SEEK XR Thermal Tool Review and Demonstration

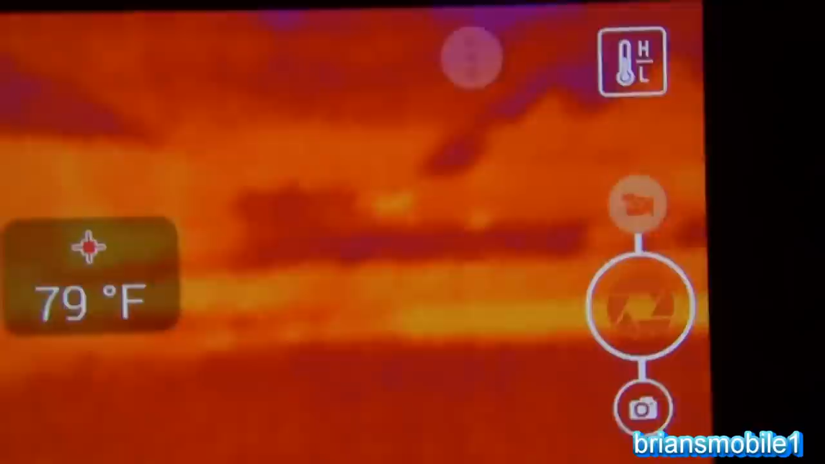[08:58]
On screen: spot 79°F
But furthermore, you can see the horse.
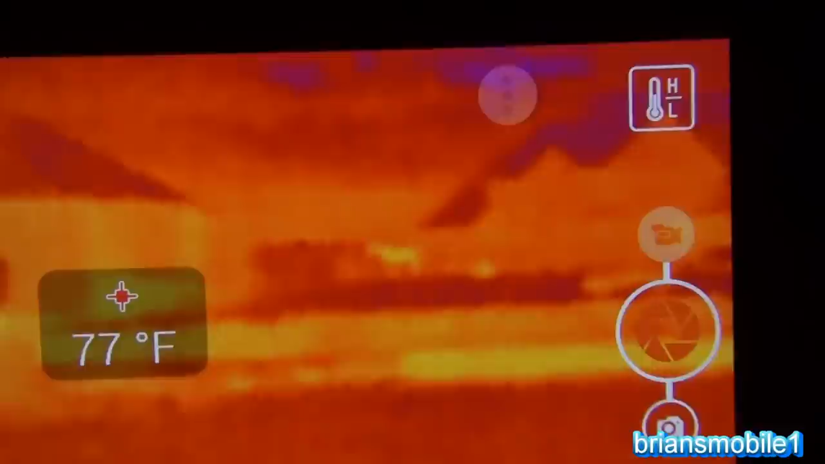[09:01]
On screen: spot 77°F
There's two of them there. There's one that's standing up and one that's laying down. What I'll do is I'll wait till tomorrow morning and I'll basically show how far away it is with the laser rangefinder.
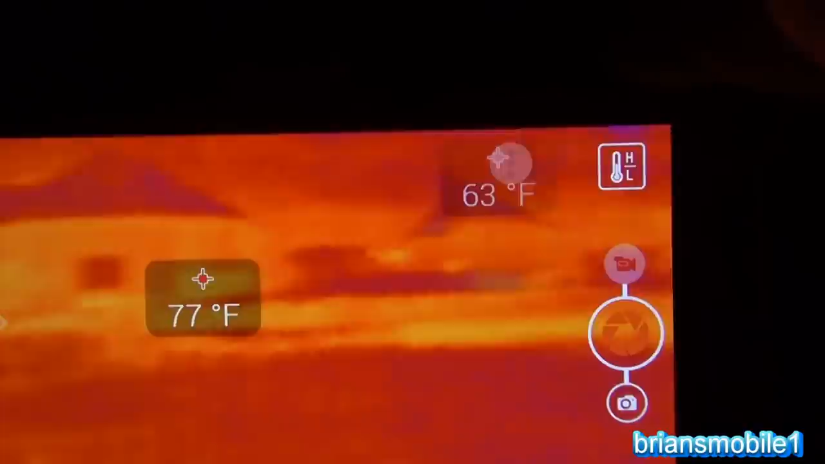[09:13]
But this thing is just freaking amazing. You can tell the difference between the concrete and the house and the rooftops.
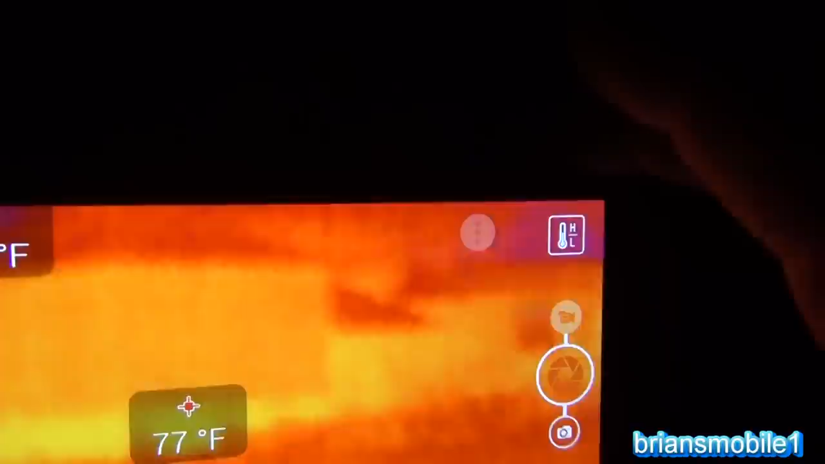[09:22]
On screen: spot 77°F
I mean, you can even make out the clouds.
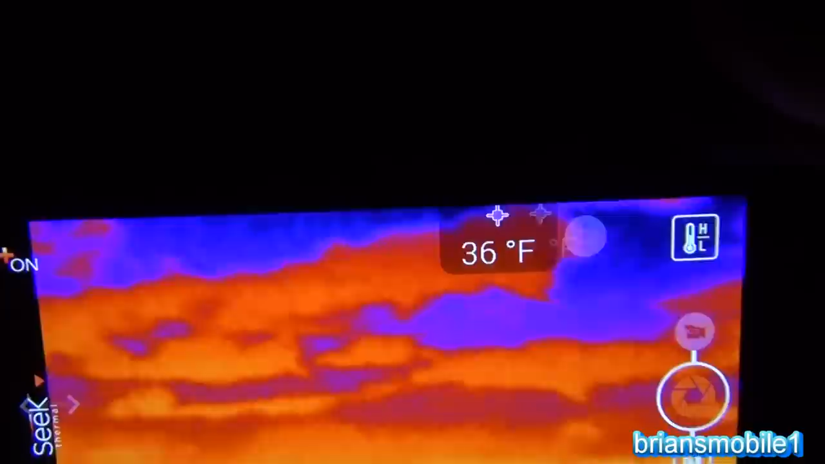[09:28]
On screen: spot 36°F
It's just insane. This XR is just very impressive.
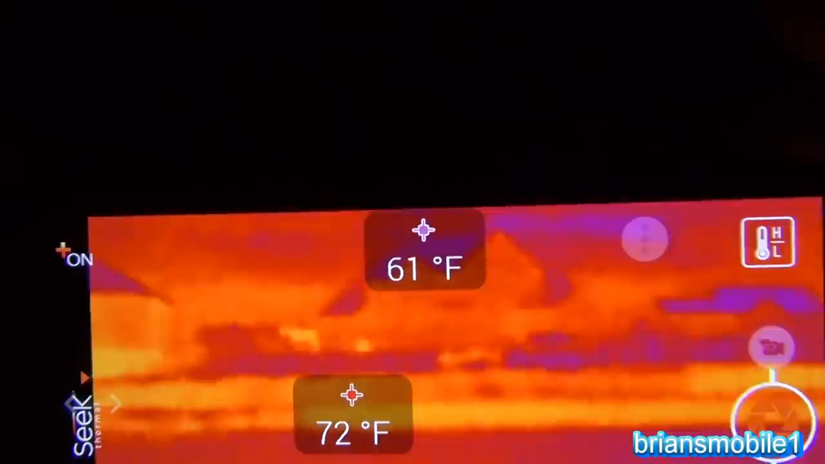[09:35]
To get a similar result, you'd spend over a thousand dollars and here you get this little thing on your camera.
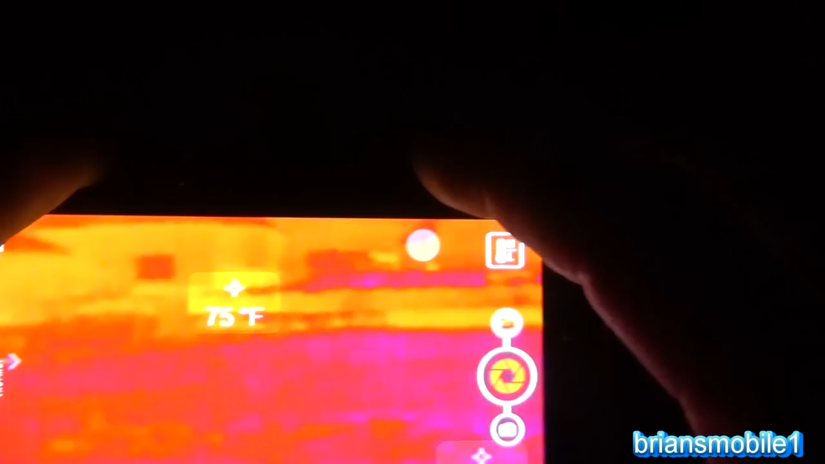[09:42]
And like I say, you can trim this back and you can see the lights and the house and stuff.
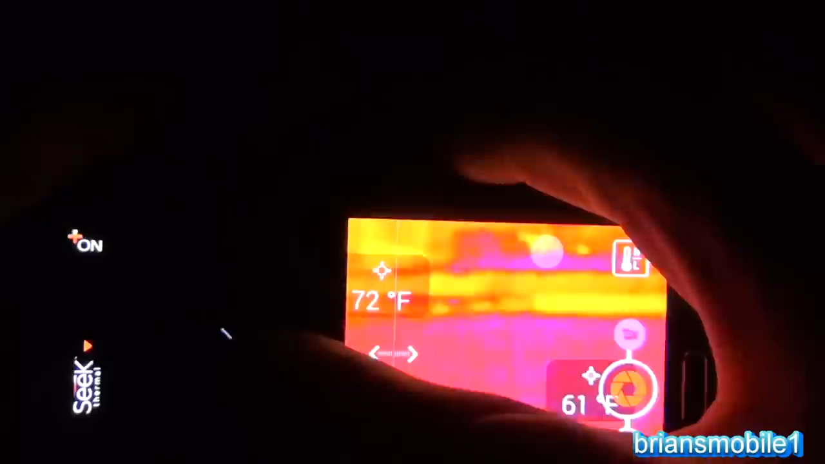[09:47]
But talk about being able to see where you couldn't see before and with
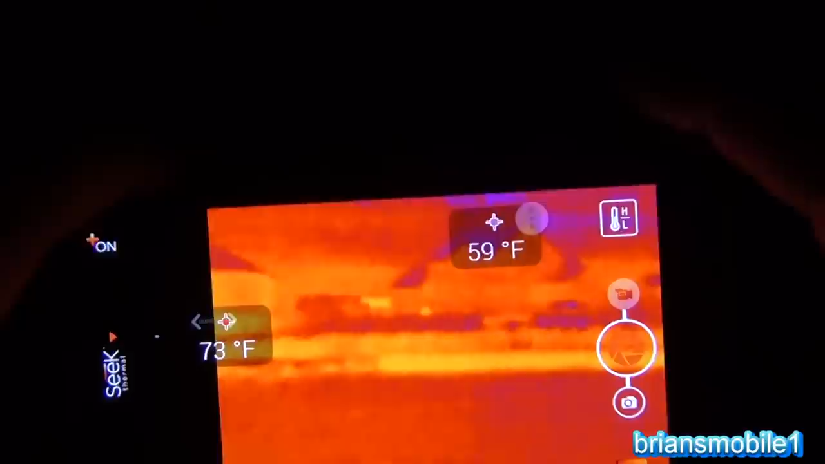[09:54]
enough detail to where you can tell that that's a horse. And that once it's facing to the left, for crying out loud,
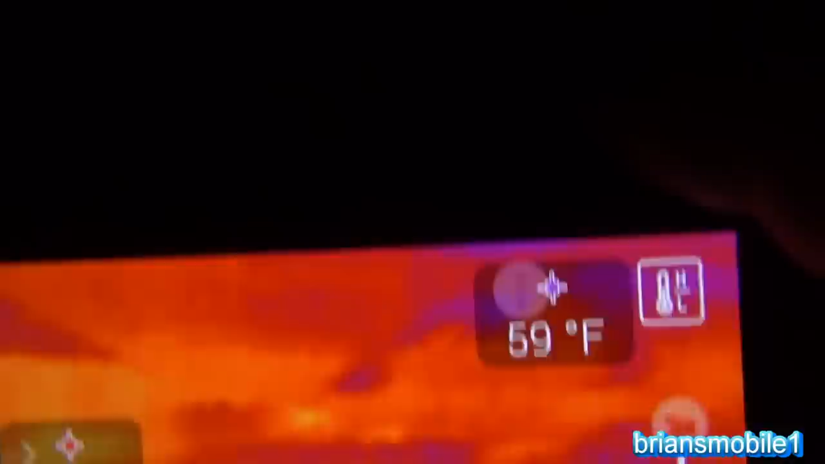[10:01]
you put this down and you can't see anything. If I were to take my high power flashlight and shine it out there, you might be able to see a little bit.
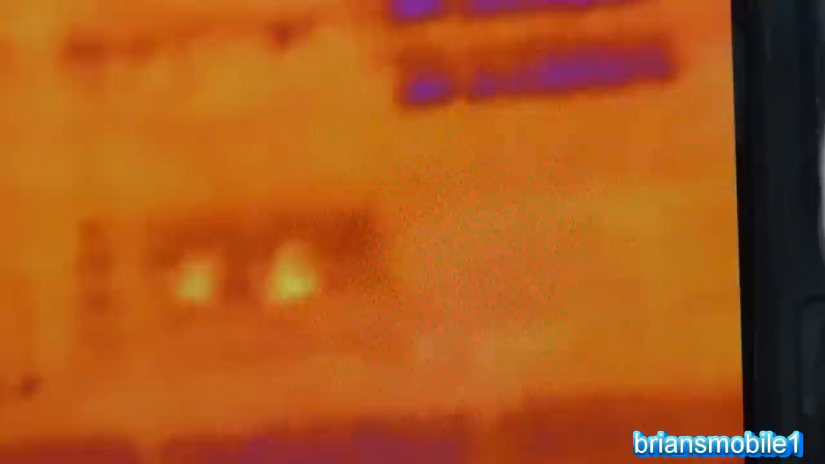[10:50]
So I slide it over. You can see their eyes. And then I slide it over and then use a flashlight and just kind of verify what it was.
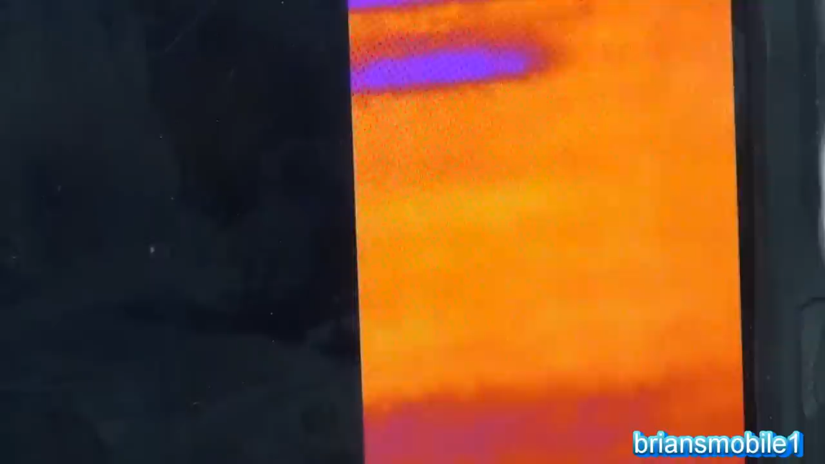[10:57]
It turns out it was just a couple of goats that were in their pen there. But it was so pitch black, as you saw before, you couldn't see anything.
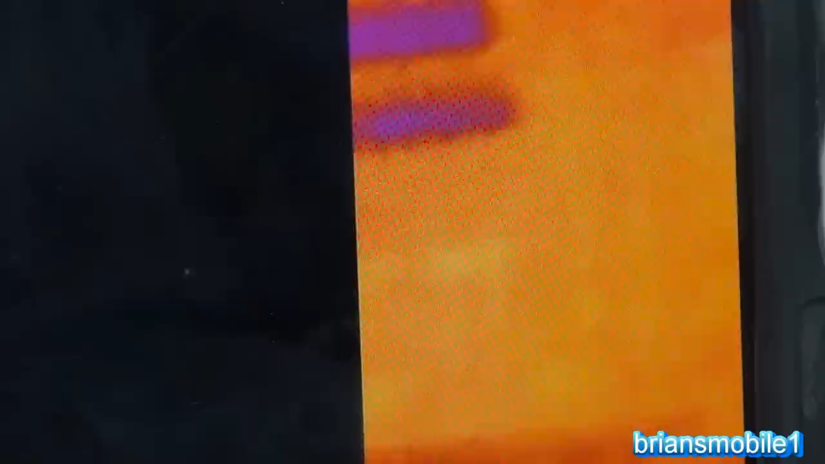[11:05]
I was just totally in the dark, relying on the thermal imaging.
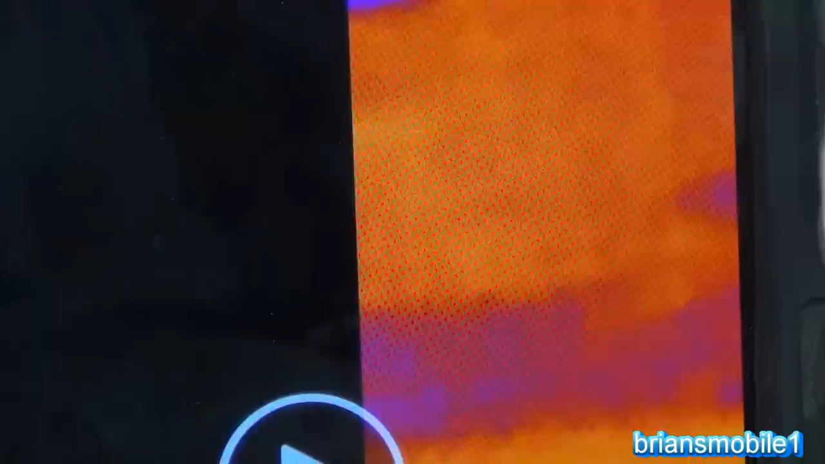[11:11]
To the naked eye, you couldn't even see those eyes. It's just the cell phone picks up on it.
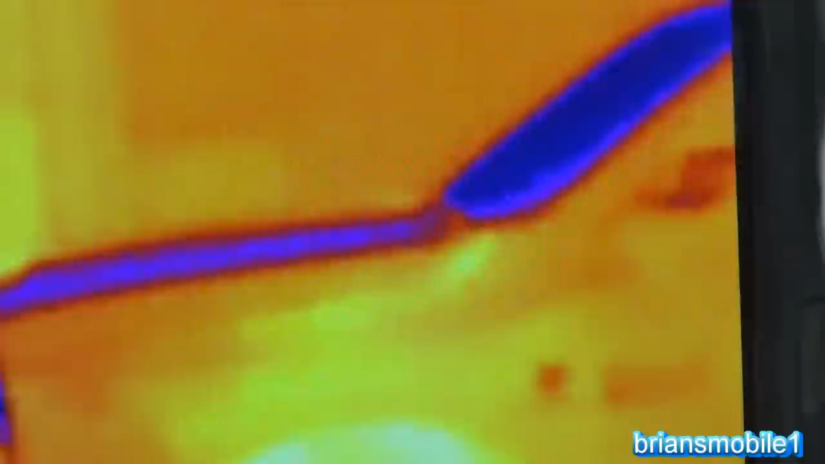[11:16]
So here's a thermal picture that I took in the pitch black of my truck. I had just gone to go rescue my aunt and do some plumbing repair for her. She was flooding out some stuff. You can see the Cummins emblem and you can also see where it says RAM 2500.
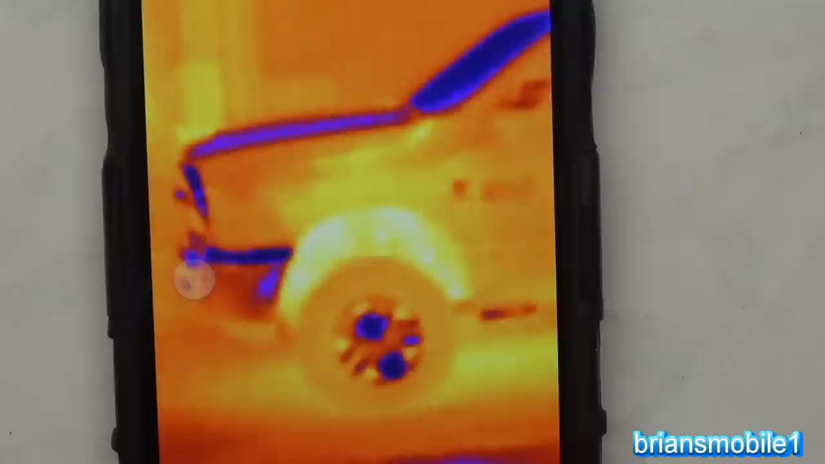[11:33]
Now, if I wasn't using a camera to film my phone, you'd be able to see a lot sharper image than that.
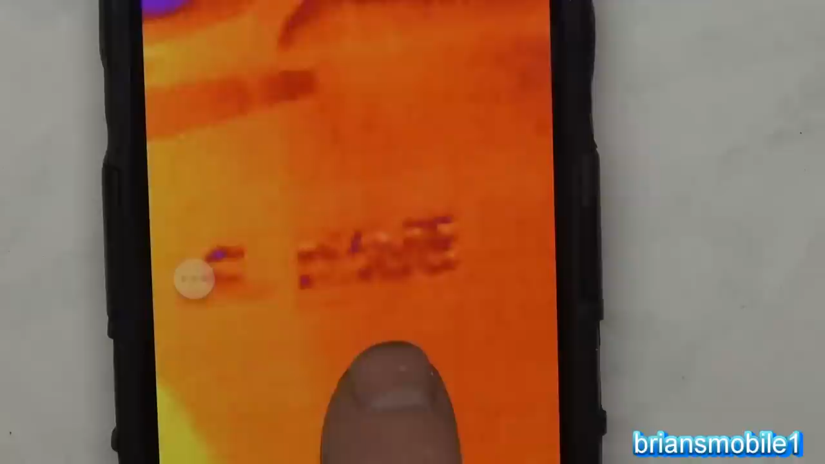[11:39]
But there you can see where it says RAM 2500 in the Cummins.
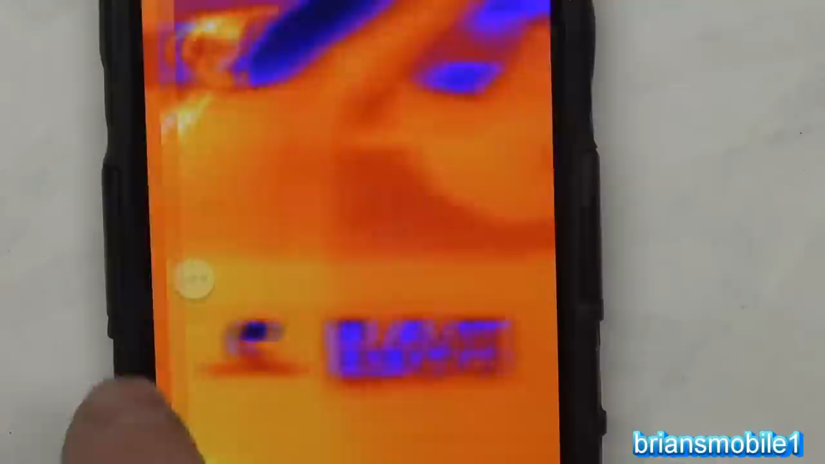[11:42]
There's a little bit closer. The resolution on it is pretty remarkable.
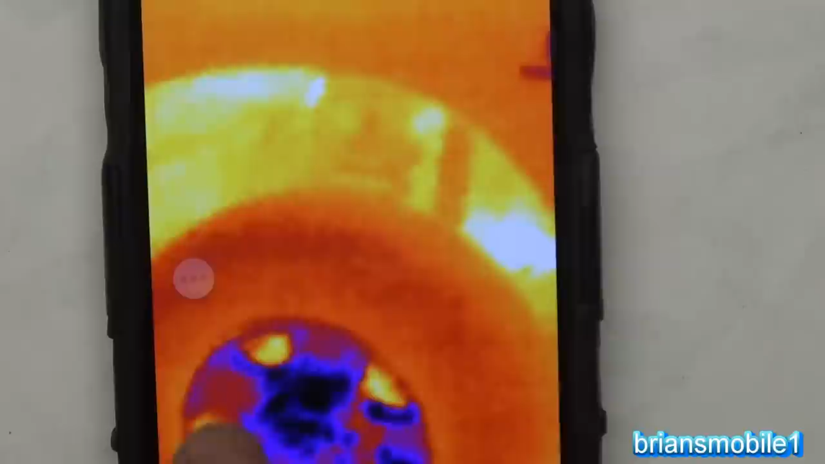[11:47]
If I didn't have such big, fat, thick steel wheels, you'd be able to see the brake rotor a little better.
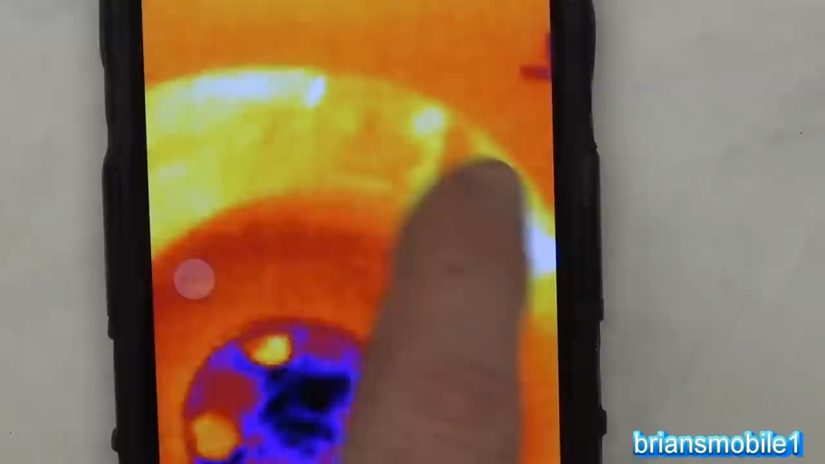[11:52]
But you can see a lot of the heat from the engine. This is the trailer. You can see the wheels here. Now, this doesn't have any kind of a superimposed image.